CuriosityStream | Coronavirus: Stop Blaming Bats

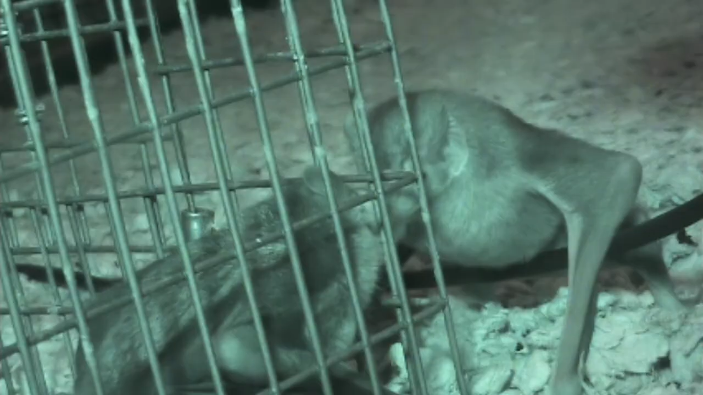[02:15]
And this is something that's not that common in the animal world. And we think that vampire, these vampire bats have relationships that are in some way analogous to human friendships.
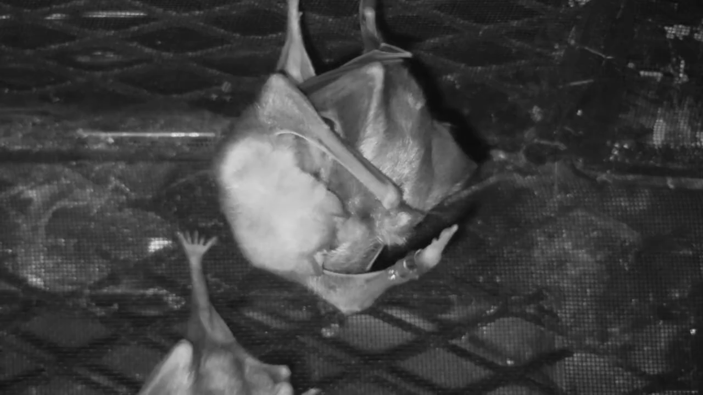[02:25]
Individuals invest in relationships that are reciprocal. And we think that they might avoid relationships where